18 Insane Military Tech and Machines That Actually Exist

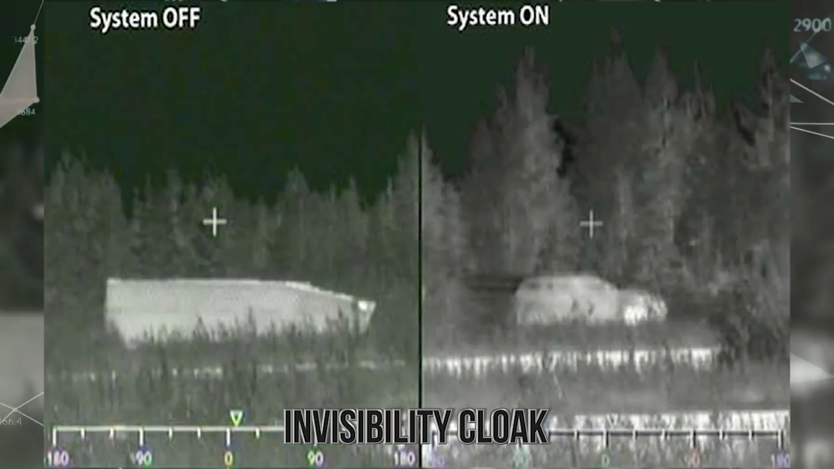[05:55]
When fully set up, they gather thermal data of the surroundings and stationary objects. They then rapidly heat up or cool down to mimic the environmental temperatures.